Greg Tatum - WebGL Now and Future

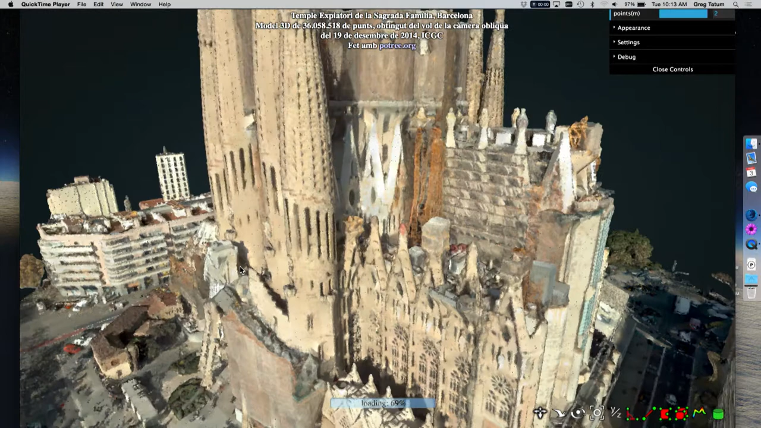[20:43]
And it's, you know, the thing is fully lit because the data you have is lit. So you can see shadows and everything else.